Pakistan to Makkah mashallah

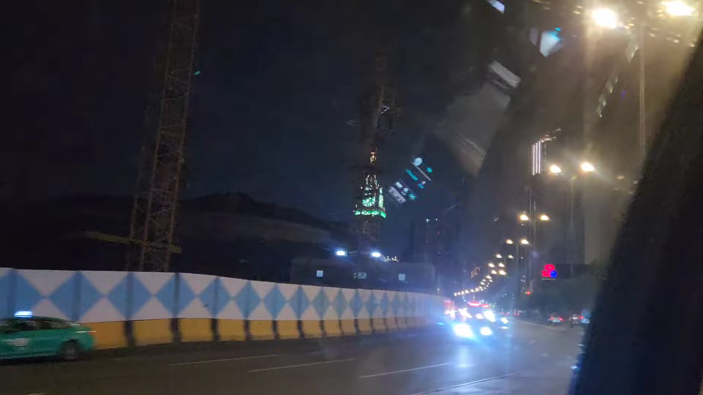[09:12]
پھر جی یہ دیکھیں جی ٹاور نظر آنے لگ پڑے